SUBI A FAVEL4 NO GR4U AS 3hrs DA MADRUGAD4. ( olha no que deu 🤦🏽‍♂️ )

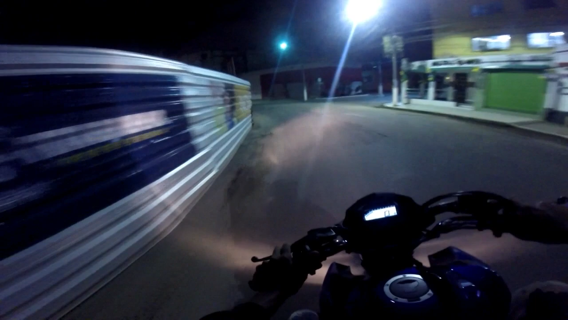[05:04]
A rua é aqui, ó Isso aqui, ó Tudo iluminado Já de Natal O que a gente vai fazer? Vai parar no meio da rua Pra tirar foto da thumbnail Será que vai ficar top?
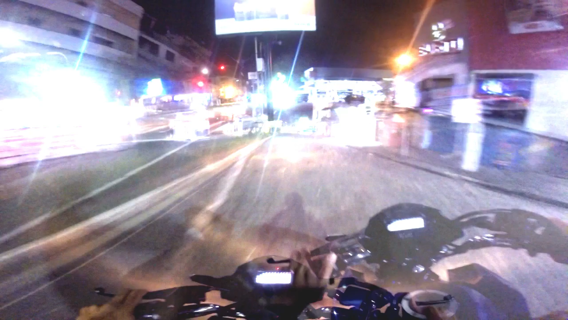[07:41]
maletroso Tem muito movimento na rua Tem muito movimento na rua, família Hoje eu não tô Não tô nem sabendo O que conversar com vocês Porque eu gosto de conversar quando tem ninguém na rua Fico cabreiro quando tem muita gente na rua Procurando viatura Fico com medo de ter algum ladrão
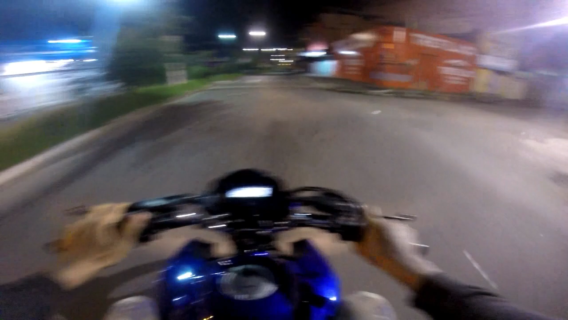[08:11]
O cara vem escalar na minha frente Eu tenho que pensar rápido Ou eu passo por cima dele Olha esse desacato Que eu vou fazer aqui agora Pega a visão Olha essa contramão Toma Viram? Maluquice, né?
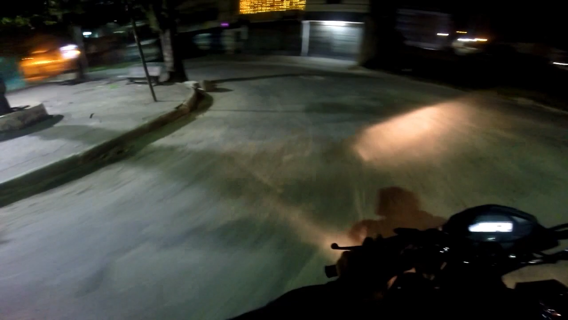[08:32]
É, brilho da porra Aqui eu tenho medo Aqui sim, família Sem ninguém na rua Dá pra fazer os conteúdos top pra vocês
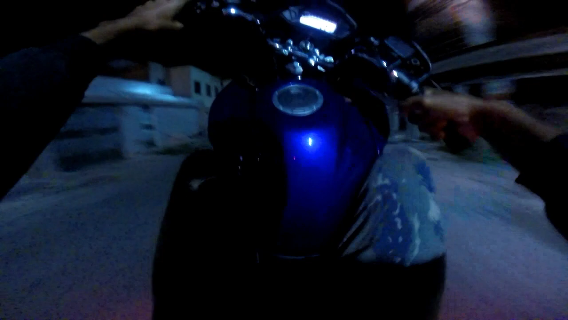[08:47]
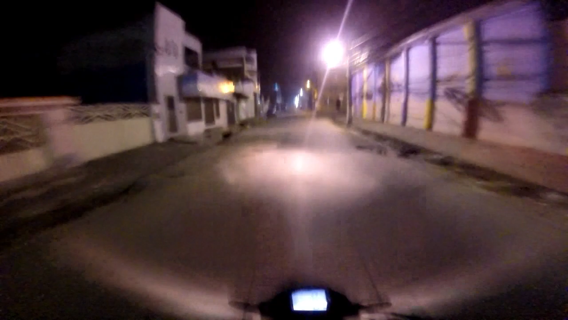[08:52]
Sabe o que eu vou fazer, família? Quem lembra também que eu subi Uma vez Logo quando eu peguei a azulzinha Num morro, família Quando eu desci do morro Os caras me enquadrou Quase levam a minha moto Vou passar lá hoje Vou dar uma cortada de giro Quer desacato?
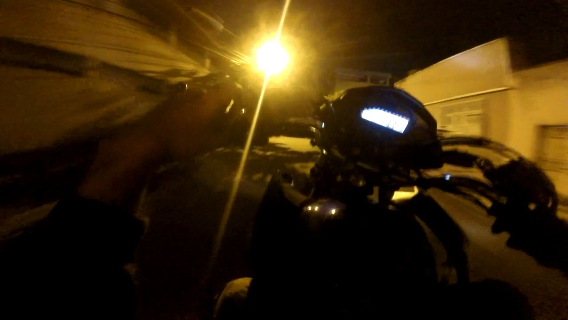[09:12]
É desacato que vai ter Ai, tem buraco aqui
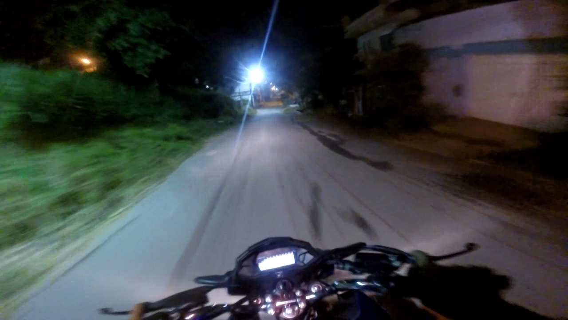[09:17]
E eu vou subir lá no grau Pé na cruzada Botam fé? Vocês vão ver agora Se eu tomar um tiro Seis horas aí pra mim Não morrer Ó, tem uma moto ali Perninha cruzada É a cara do desacato Vou botar pra dormir E dar uma cortada Vixe